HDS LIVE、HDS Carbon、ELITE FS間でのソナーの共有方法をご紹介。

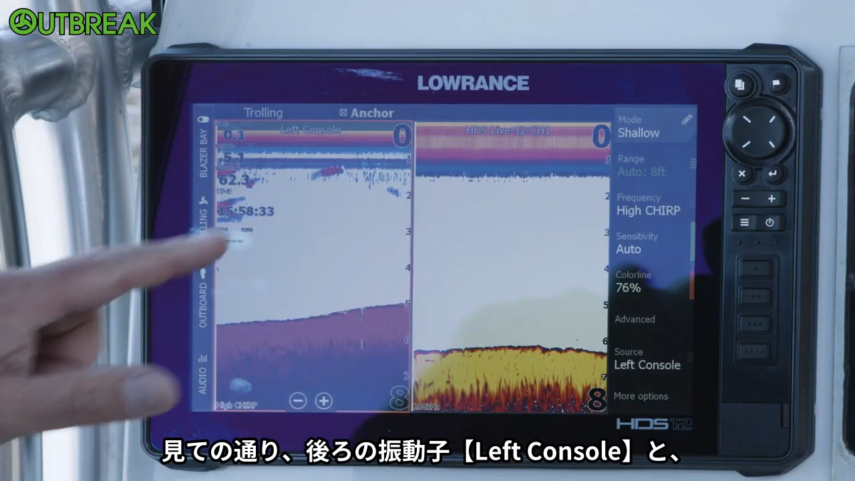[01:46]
and then the Live 12 channel 1, which is my HDI transducer on the Ghost. So now I'm looking at the front of the boat and the back of the boat at the same time, and you can actually really tell because the front of the boat, you can see we're a little bit deeper up front than we are in the back.
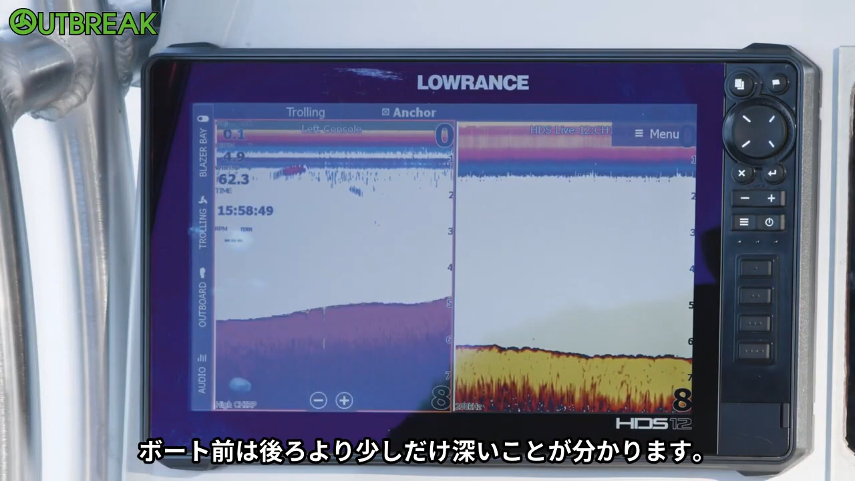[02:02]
The back's sitting in around five foot. The front is in about six and a half foot. So that's something really cool. This is good if you're like working an edge and trying to find drop-offs and things like that.
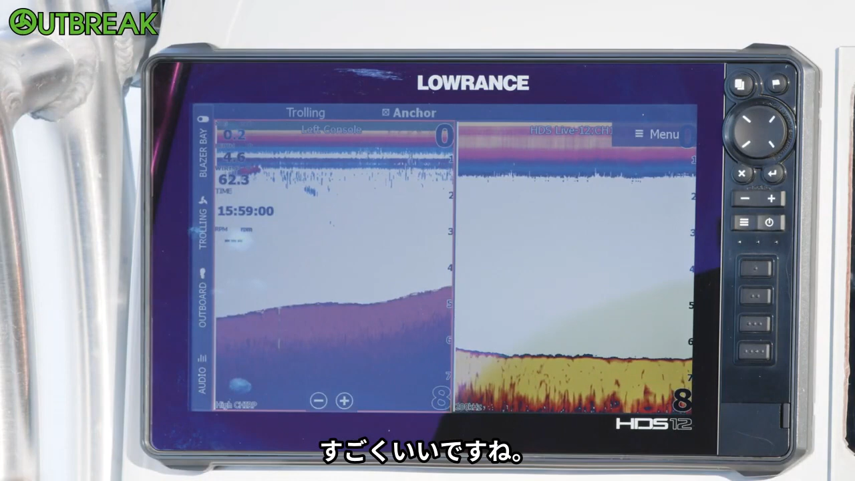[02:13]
So this is just one of the things you can do to look at different transducers on the boat. If I've got multiple transducers plugged into multiple units, I could look at each one of those transducers individually.
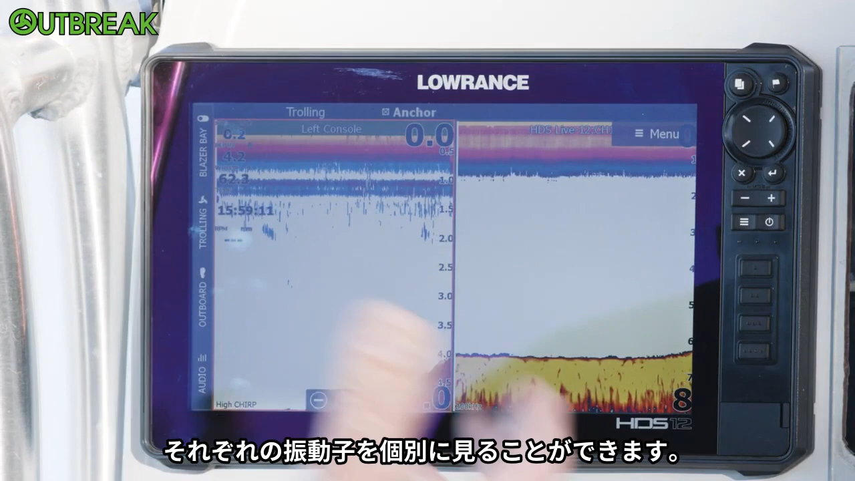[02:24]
So that's just one of the great features that we give you on the HDS Live unit.